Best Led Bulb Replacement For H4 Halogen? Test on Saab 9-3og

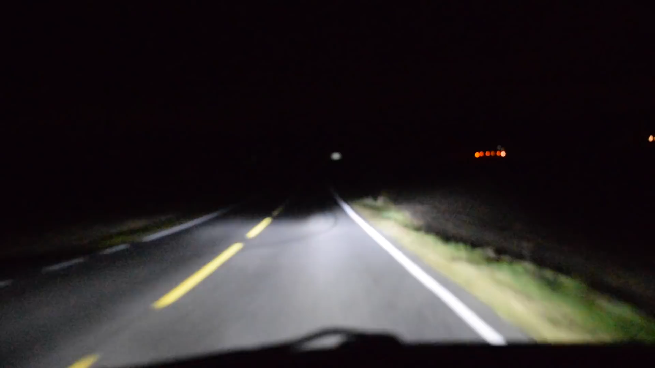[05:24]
As you can see there it's a border and switch to a high beam and we get a lot of more light on a longer distance and less light in front of the car. As you can see there there's a big difference. I am used to driving with LED bars and other LED extra lights so this isn't necessarily super bright for me but comparing them to standard halogen bulbs they are around two to three hundred percent stronger.